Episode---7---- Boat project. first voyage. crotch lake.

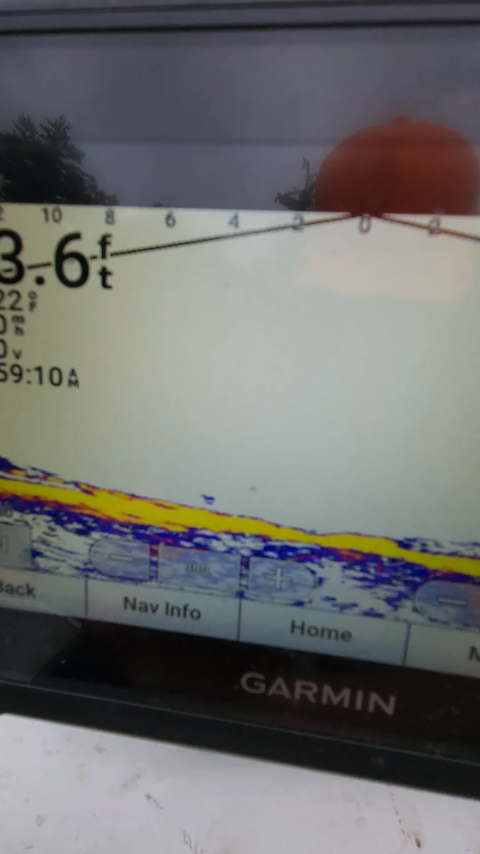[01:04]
I have a few fish moving in here we go see there's mine there's some he's just coming in we'll see what happens here hey catch one
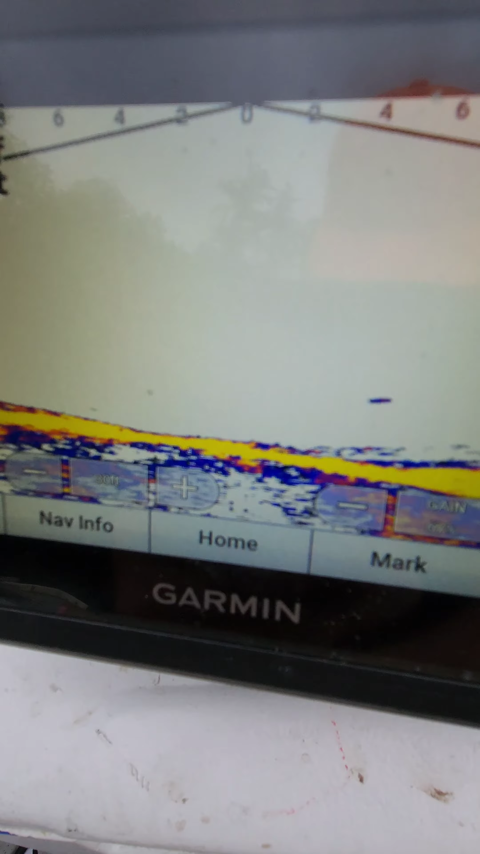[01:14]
here's good old Crotch Lake it's definitely huge that's for sure